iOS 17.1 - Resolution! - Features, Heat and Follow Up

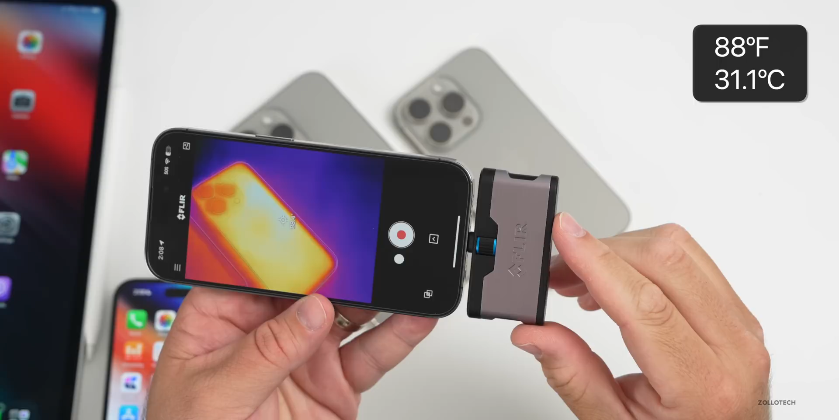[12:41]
88 degrees fahrenheit or 88.5 degrees fahrenheit the 15 pro max is actually even cooler but we haven't been using that a ton that's at around 83 degrees fahrenheit now considering i was holding this in my hand and my hand is over 90 degrees fahrenheit according to this it seems to be staying nice and cool and it's cool to the touch when you pick it up